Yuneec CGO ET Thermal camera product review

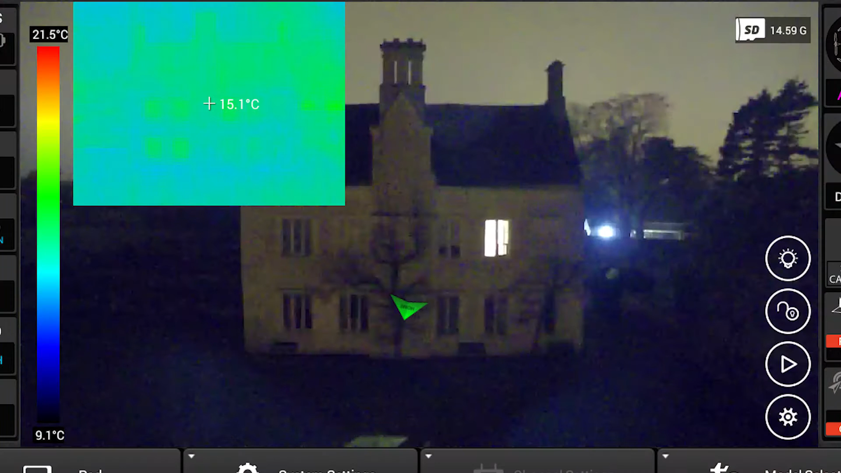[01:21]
On screen: spot 15.1°C, scale top 21.5°C, scale bottom 9.1°C
temperature measurement and display you can have a multi-color spectrum which
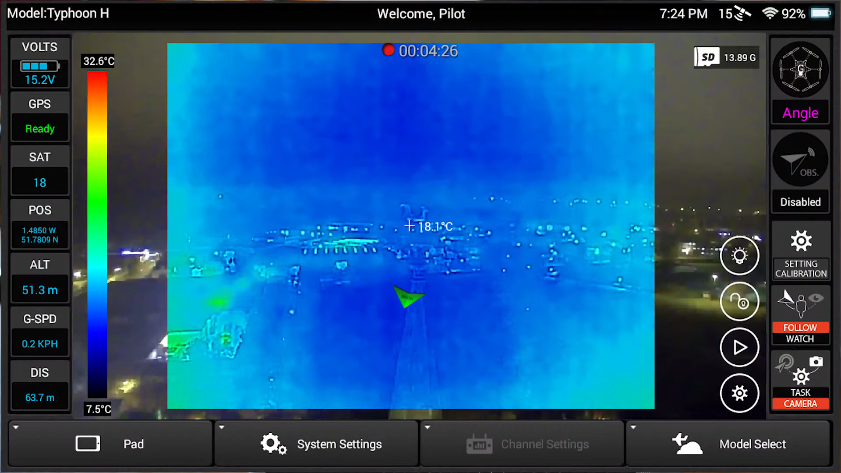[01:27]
On screen: spot 18.1°C, scale top 32.6°C, scale bottom 7.5°C
you can change to show different visualizations of heat sources so you can suit
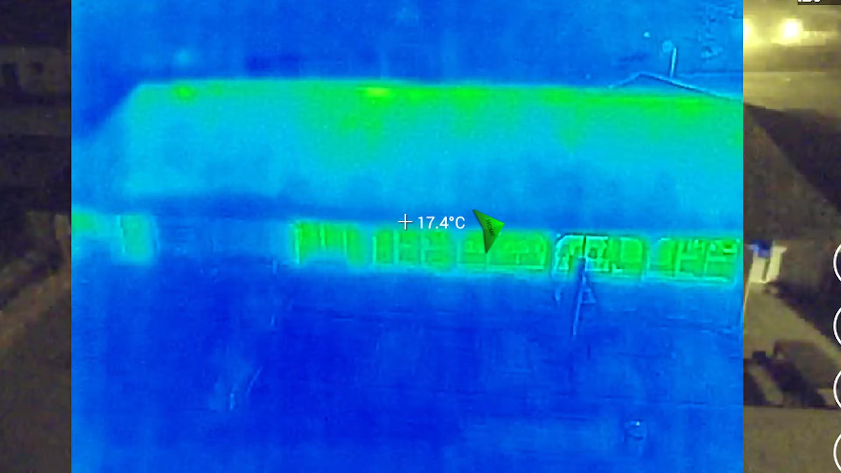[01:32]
On screen: spot 17.4°C
it it's very custom you can have it to exactly as you want and it's got different temperature detection scale for specific ranges so
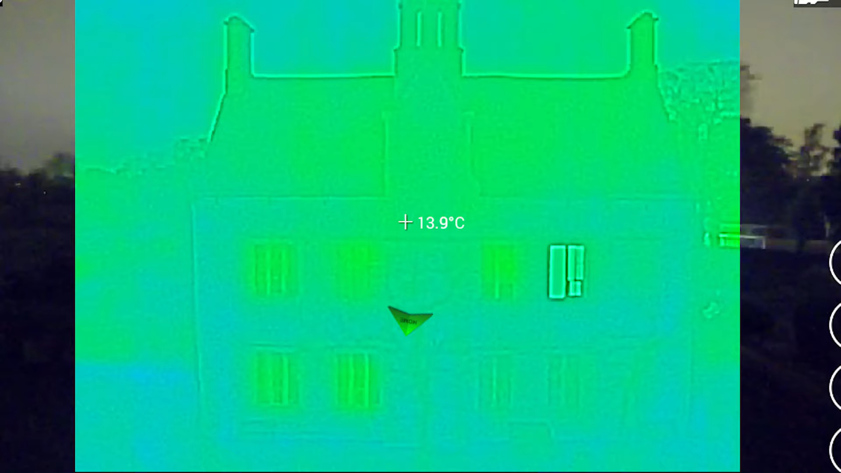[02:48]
On screen: spot 13.9°C
10 and 120 degrees and the camera records in jpeg tiff 14 bit raw and mpeg 4 temperature